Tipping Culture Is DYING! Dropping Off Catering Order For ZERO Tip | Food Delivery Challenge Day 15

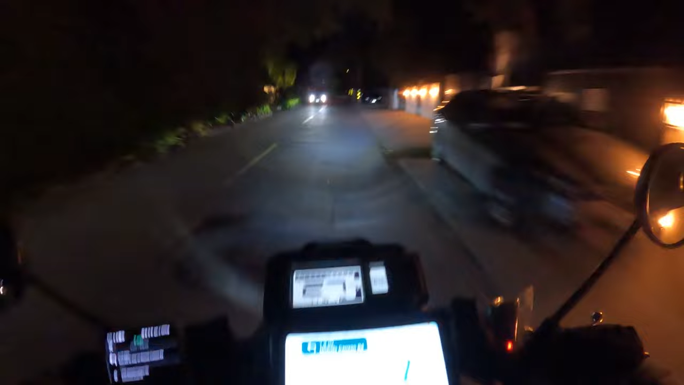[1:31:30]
taken this road it's called nicholas canyon well at least i at the moment i have no memory of it but this is going to be cool it goes up
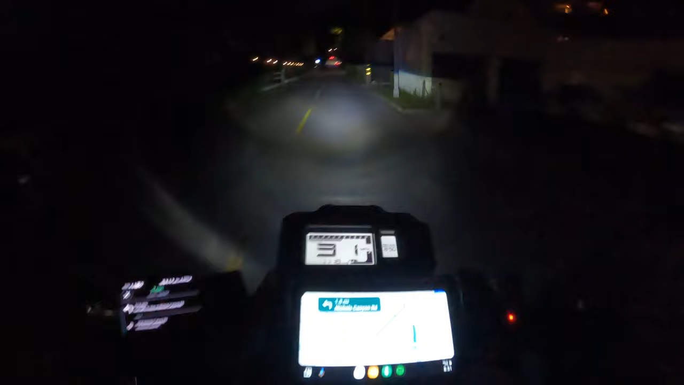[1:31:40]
straight but then it starts curling up over there is that a slow down sign yeah it is all right so we're about to hit this uh these curves check it out we're in the hills baby oh yeah i've never been through here gotta watch out for uh reindeer i guess there's a sign there wildlife
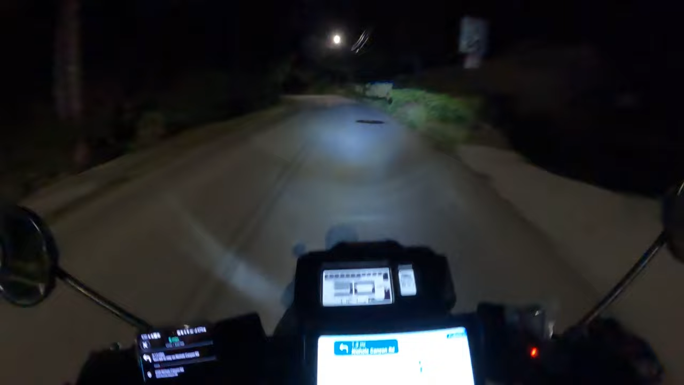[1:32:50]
so yeah i've definitely never been through here and a high beam though she lights everything up
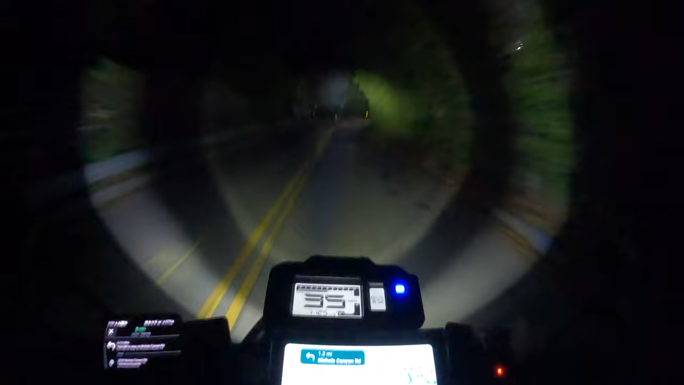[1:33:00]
you know thinking about earlier getting those off-road lights put two lights just illuminate everything it'll be kind of cool for like those dark areas uh and then also when i get off the scooter to have an on and off switch for the lights so i do jump out jump out somewhere i can leave the lights on even though i turn the scooter on
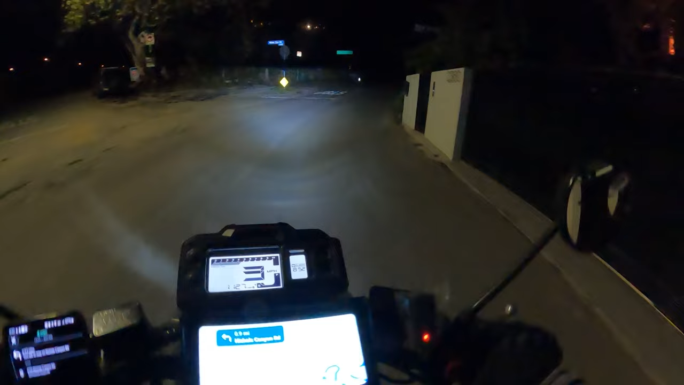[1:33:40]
look low beams high beams let's leave the high beams on unless there's a car coming all right gotta make a right oh baby new territory touching new grounds if you were to stretch out every single road in los angeles county i wonder how many miles that would be
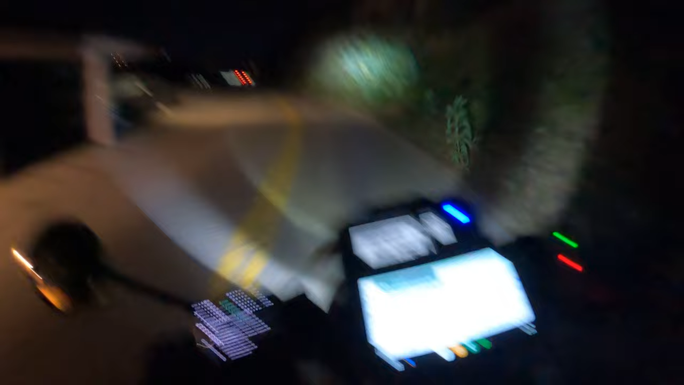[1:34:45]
it helps me see around the corner oh we're up here baby look we're up here with the with the um uh really nice houses at the with the views oh i haven't seen stars in so long i forgot about them
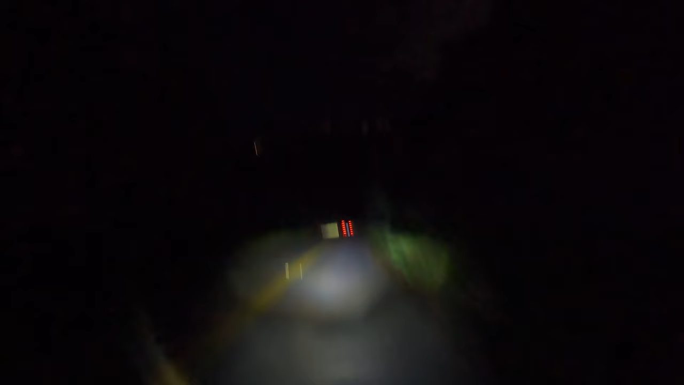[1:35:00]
like i saw them i almost got scared i was like what's that stars bro and on the way back i'm taking a little detour
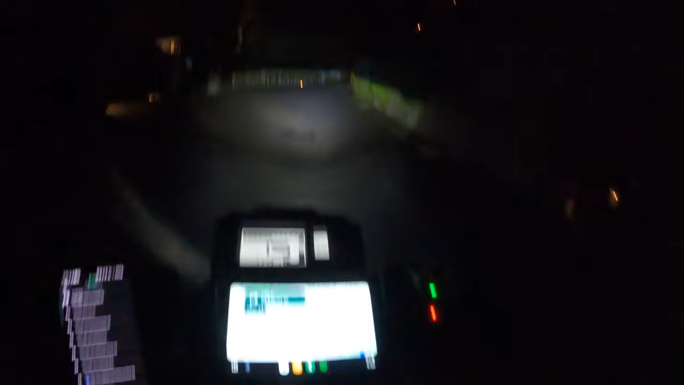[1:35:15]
just to explore some a little further just telling me to go this way i think this is going to link me up to mulholland drive which i'm familiar with i am not familiar with any of these streets though i hope i get a nice view of the city i don't think so though because every view of the city is going to be a property that's bought off and and the house is built there so running into a view would be so rare
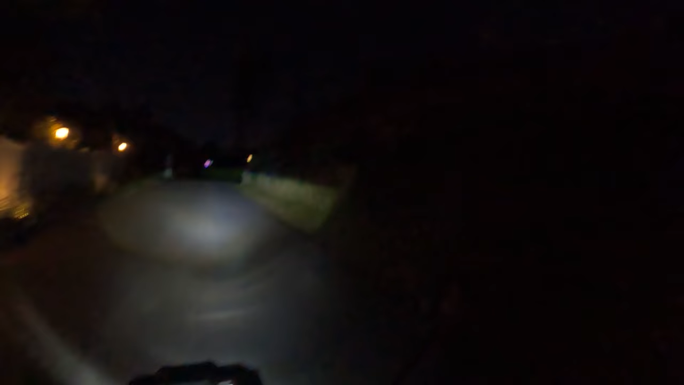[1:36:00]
and i believe this is moholland drive on what's right here coming up to the left ah okay i know where i'm at now there's a there's a famous hiking trail in there
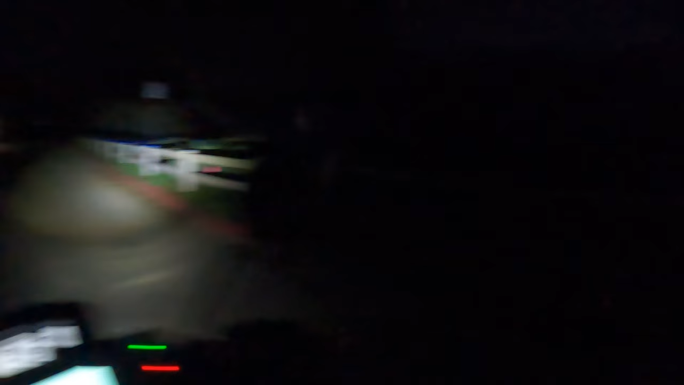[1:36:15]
that gets patrolled by cops during the day i wonder if they're patrolling this at night yeah this is it right here check it out it's still open it's open for hiking i could squeeze my scooter through there too but i'm trying to get in trouble today we're trespassing all right let's see how much that the last delivery was all right yeah it's gonna be oh my god look at that view
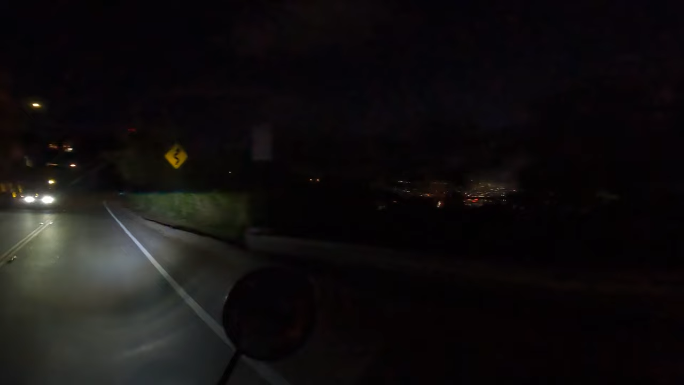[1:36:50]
son our moholland drive does have views it's a main uh to drive oh check that out it just rained yesterday too man is a perfect way to end the night get a nice flick check check that out guys oh my god
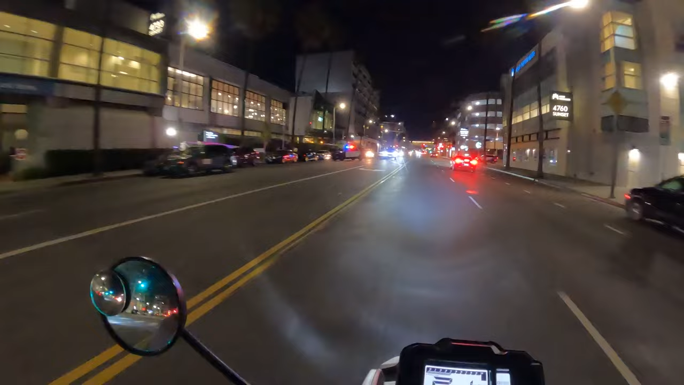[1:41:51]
you got someone under arrest or what
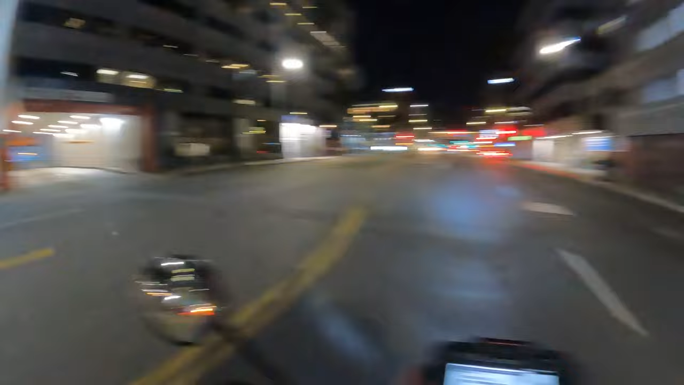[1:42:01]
there's a bunch of cops there we have you surrounded another cop right here up ahead